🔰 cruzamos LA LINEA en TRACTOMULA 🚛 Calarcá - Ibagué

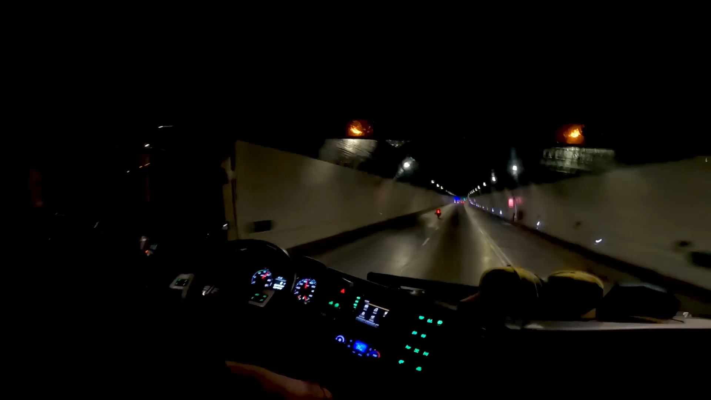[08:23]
Sí. Y para empezar a salir, también empieza un poquito así más. De hecho, de aquí para allá, ya prácticamente empezamos a bajar. Lo que es bajar totalmente hacia Cajamarca. Y vean que las motos sí pueden circular. Yo no sé los de Villavicencio por qué no, pero chévere que las motos sí pueden pasar. Ajá. Ya estamos dentro del túnel. Vamos a revisar. Ah, yo sí no tengo señal. ¿Testigo? Digo, me estás perdiendo. 4G. ¿El Beiro sí tiene claro 4G?